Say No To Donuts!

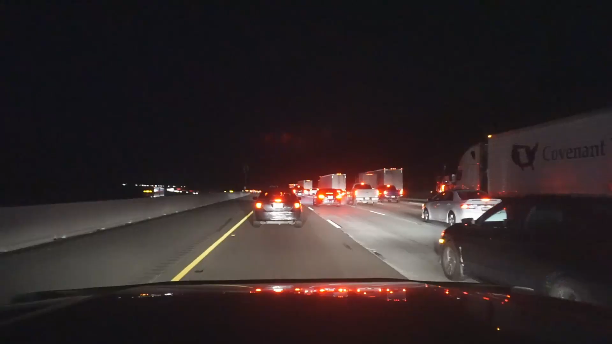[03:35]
Another major part of my day that I deal with day in and day out, traffic.